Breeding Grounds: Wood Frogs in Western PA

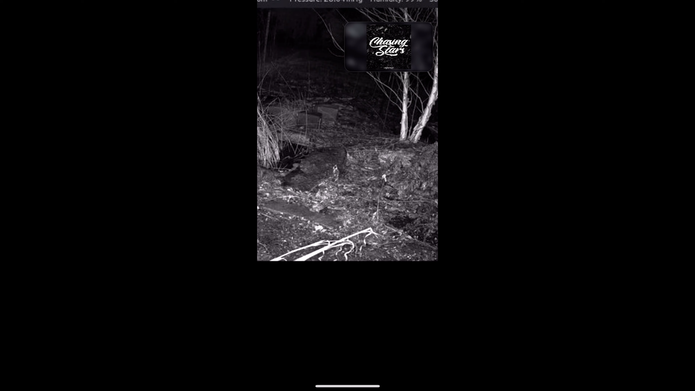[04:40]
This here was able to capture a female wood frog carrying eggs, so she's gravid.
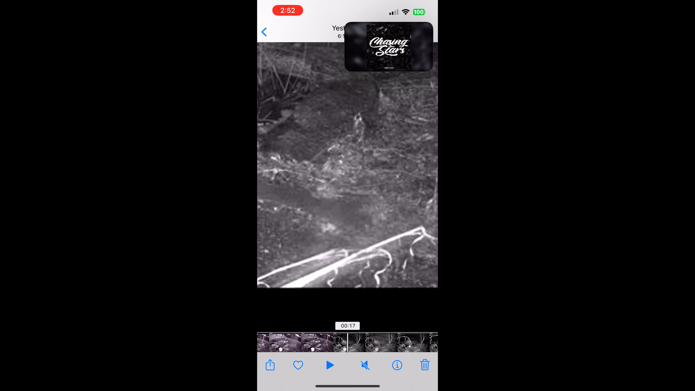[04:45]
Take a look at her. You could see I put an arrow there as I was scrubbing through the footage with my phone.
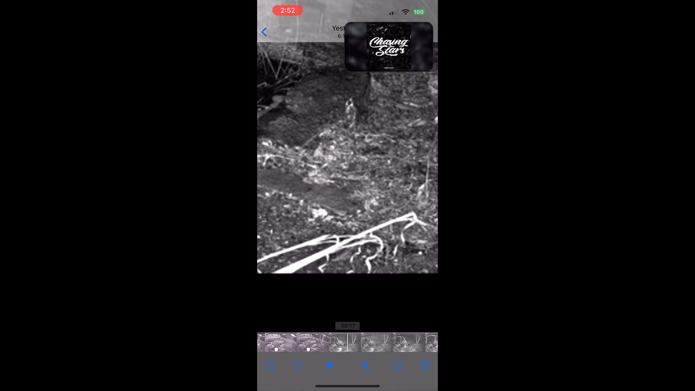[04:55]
I was able to learn that this female wood frog very picky, was trying to figure out which of the three pools
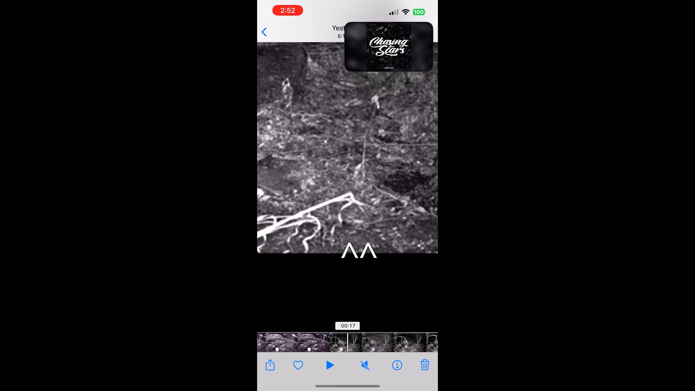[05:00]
that she was going to lay her eggs in the backyard.
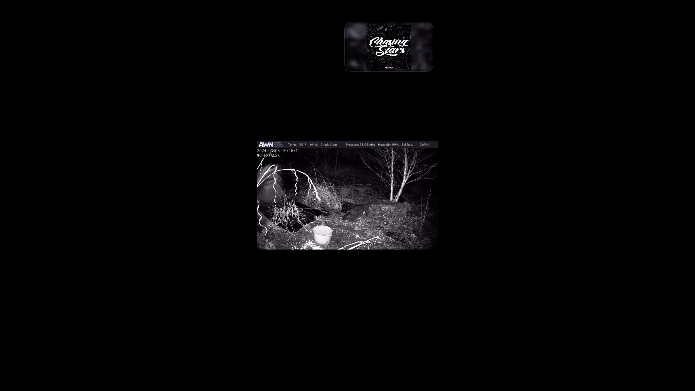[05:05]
This was a great experience for me to see that the new technology, the weather station and the weather camera, were both actually picking up frogs.
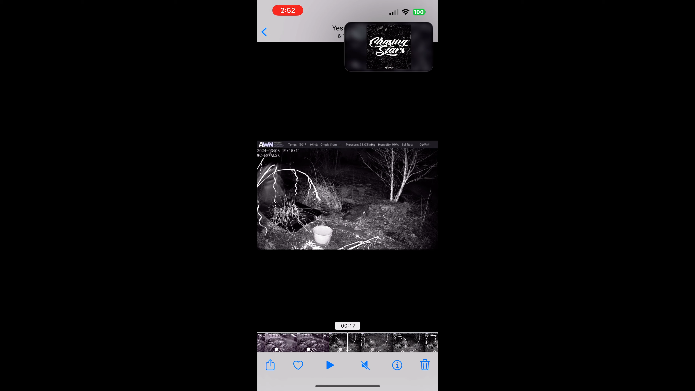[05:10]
What you're looking at is the first male wood frog of the year in the breeding grounds.